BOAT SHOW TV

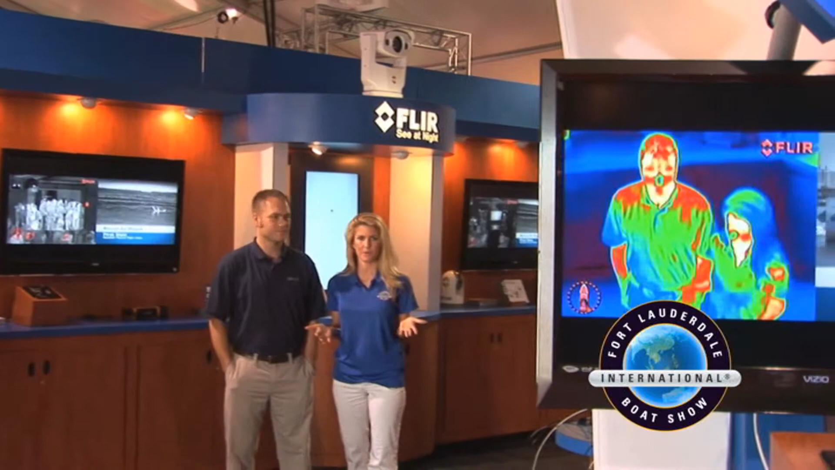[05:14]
What's going on here at FLIR? This is FLIR. We make toward-looking infrared is what that stands for. We make thermal imaging cameras. Thermal imagers for nighttime boating.
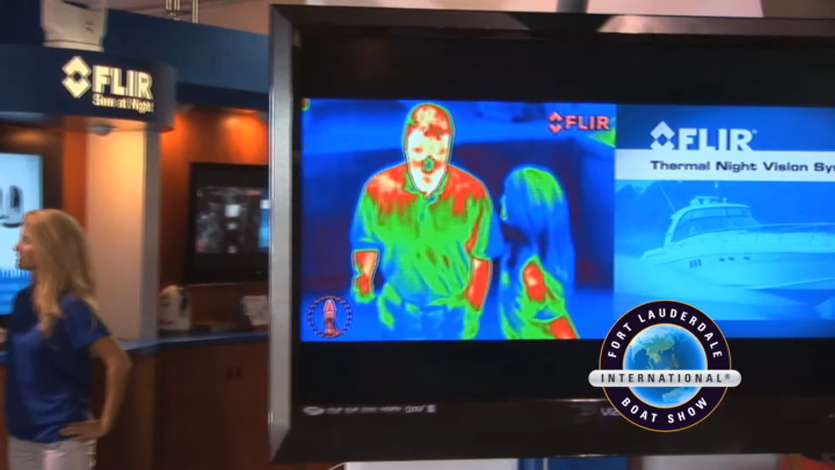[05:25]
What that allows you to do is see at night. So this is how you navigate the boat safely at night.